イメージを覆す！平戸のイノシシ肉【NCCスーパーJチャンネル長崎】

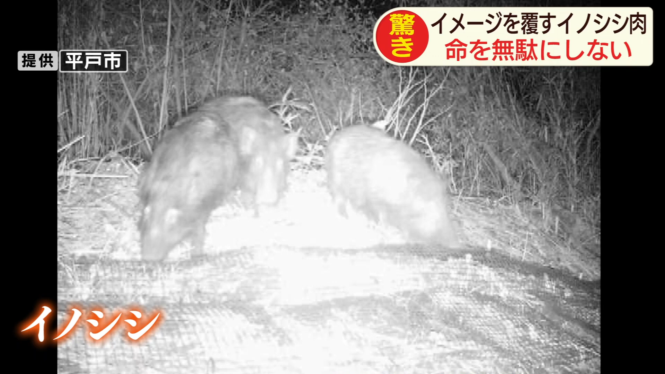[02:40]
イノシシ田んぼや畑を荒らし、農家を困らせ今では住宅街でも見かける、いわゆる厄介者